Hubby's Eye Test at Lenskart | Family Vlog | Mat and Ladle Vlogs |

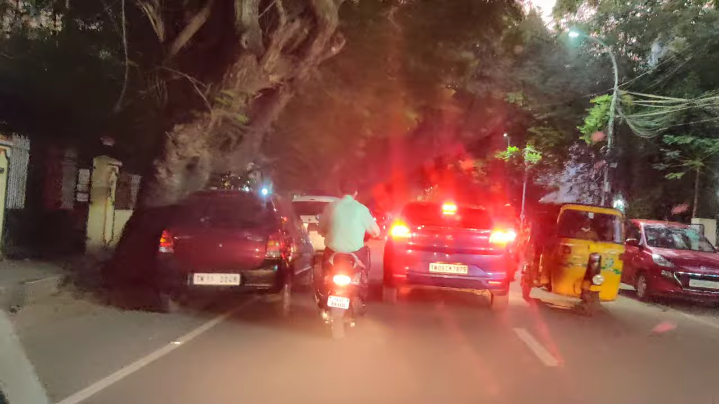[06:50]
Abdevi 8439. He dikhkhya hai. Clea dikhkhya hai. Dundla dikhkhya hai. Ab clear dikhkhya hai. Dur je gaga hai toh ni dikhkhya hai. Um. 8439. He dikhkhya hai.